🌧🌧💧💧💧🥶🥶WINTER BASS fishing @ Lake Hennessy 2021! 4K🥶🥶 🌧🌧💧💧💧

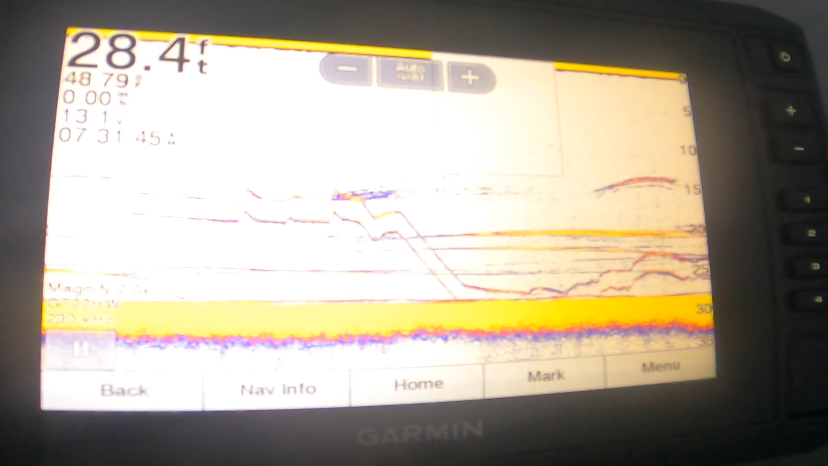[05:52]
On screen: depth 28.4 ft
That straight line that shoots down, that's my bait. So I'm gonna lift it up and wait till one of them gets on it.
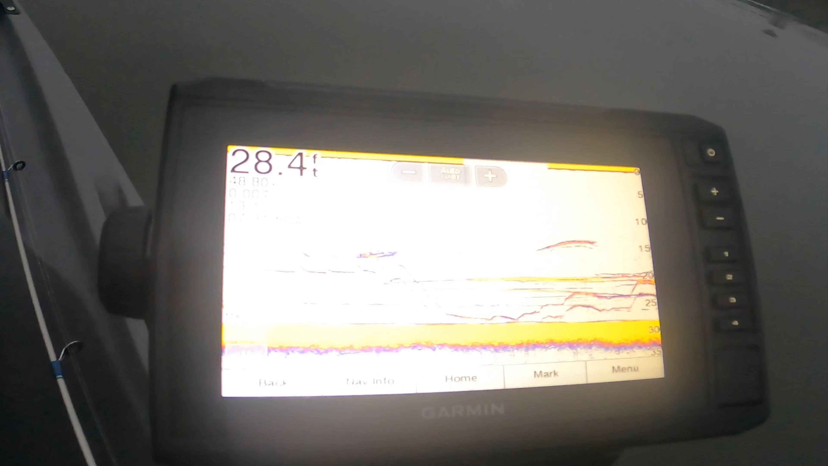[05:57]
But you know what? One of the crazy things I'm doing is I'm throwing this out here and I didn't even put a scent on it.